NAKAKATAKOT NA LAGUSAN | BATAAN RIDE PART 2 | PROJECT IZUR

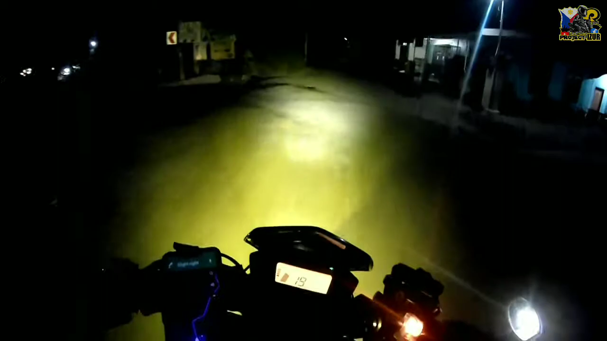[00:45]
Kanan-kanan Grabe, sobrang dilim dito mga kaiso Daan-daan lang tayo para hindi tayo makalagpas Butang ina nakakatakot boy